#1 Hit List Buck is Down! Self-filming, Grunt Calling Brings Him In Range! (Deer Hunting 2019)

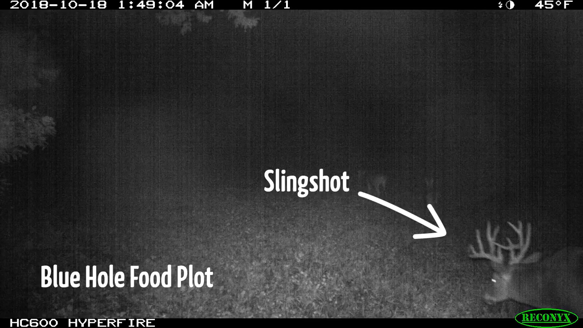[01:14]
A few days later, Daniel was hunting on the 50-acre ridge, which is between Bluehoe and the Pops when he had an encounter with Slingshot.
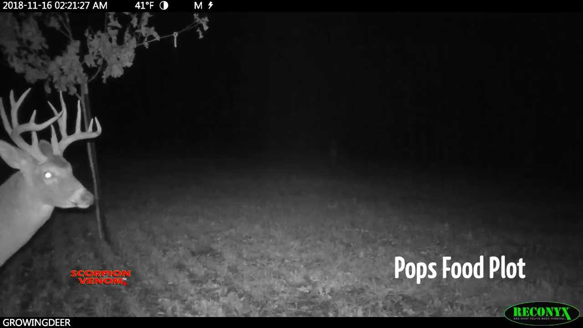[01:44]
Based on the information we'd accumulated about Slingshot, I wasn't surprised when during rifle season, Tyler and our fall intern, Owen, had another encounter with Slingshot in the Pops plot.